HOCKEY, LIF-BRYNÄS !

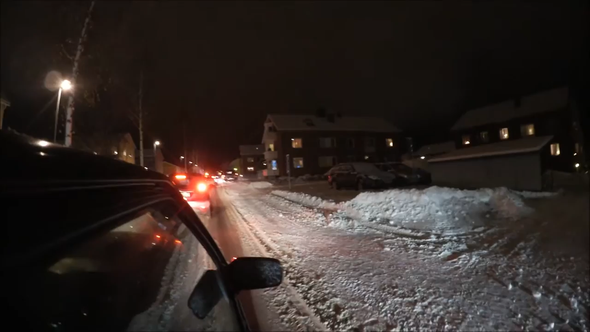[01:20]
Så kan man också göra när det är bilkö i Leksand. Nu är vi här.